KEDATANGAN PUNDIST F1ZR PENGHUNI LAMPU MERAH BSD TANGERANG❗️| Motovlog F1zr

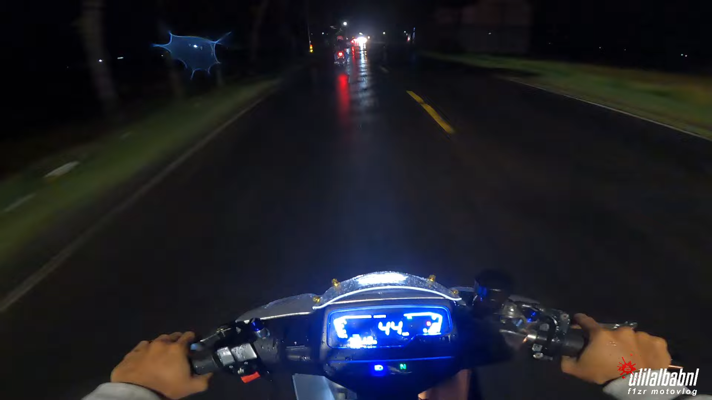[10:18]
Jadi sudah ada pitingan dari bawaan lampu, sedangkan dia tidak ada pitingannya, guys.
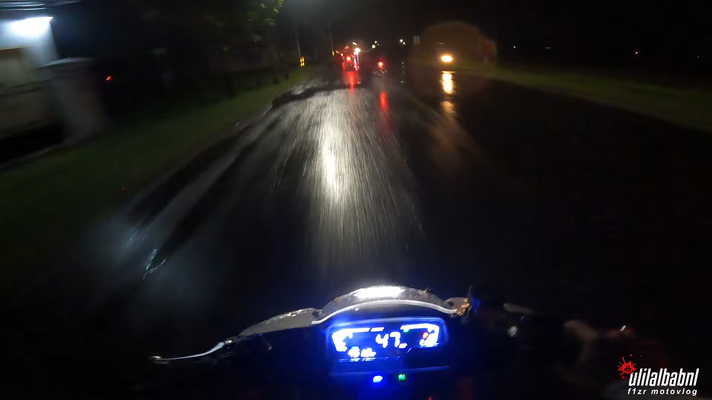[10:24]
Kondisi urgent, kondisi mendadak seperti ini sangat dibutuhkan.
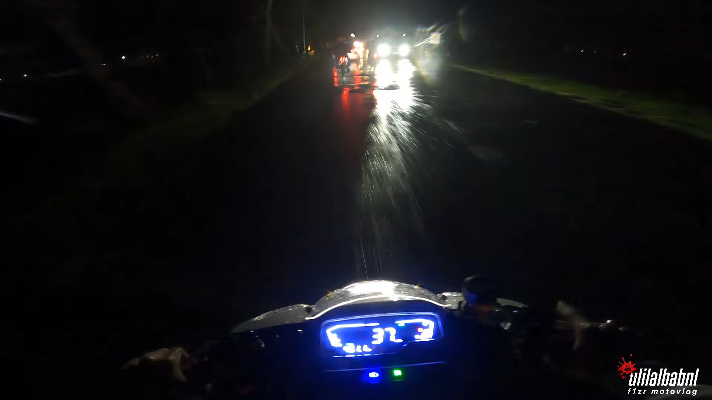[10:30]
Tadi nyari-nyari juga ya lumayan bingung nyari kemana karena ini masih lebaran dan juga ditambah apa ini, guys, malam juga ya,
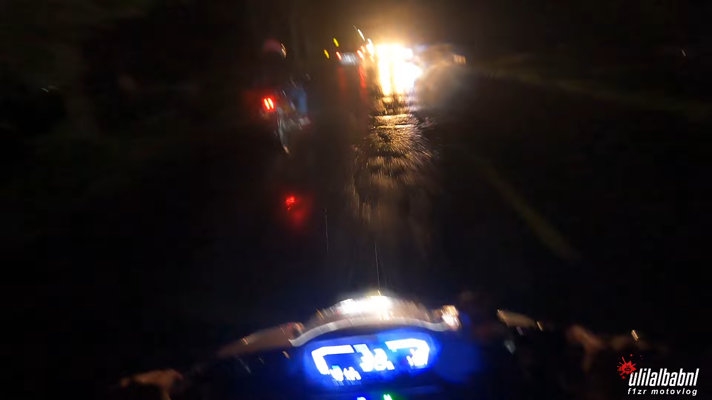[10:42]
toko spare part masih jarang yang buka, Bro. Ini masih kondisi gerimis ya, asem banget. masih kondisi gerimis dan Mas Pundi ini rencana mau balik ke arah Purworejo, dan di besok paginya rencana dia mau balik ke arah Tangerang. Seperti itu bro, ya mungkin kontennya sedikit acak-acakan ya,
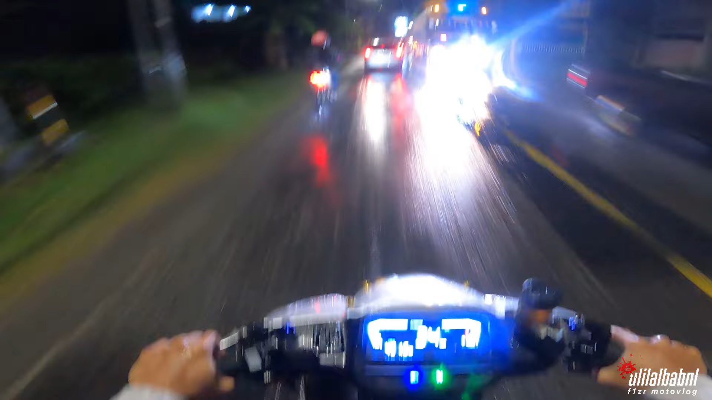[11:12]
karena apa sih ya, kondisi mendadak, ada trouble juga yang harus dikondisikan, ditambah cuaca tidak mendukung teman-teman.
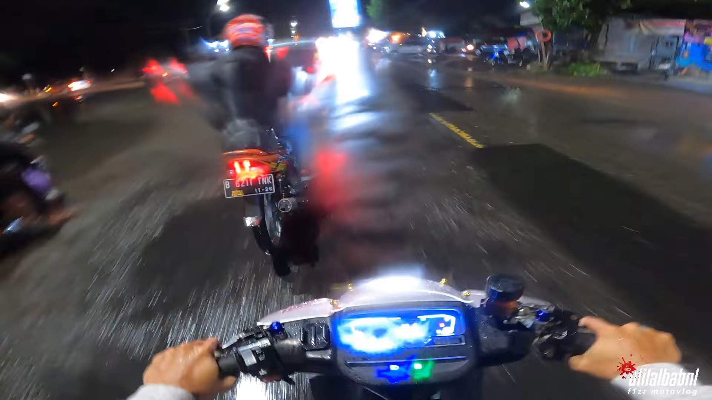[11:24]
Biasanya terang loh padahal, ini malah cuacanya hujan. Iya, di mana?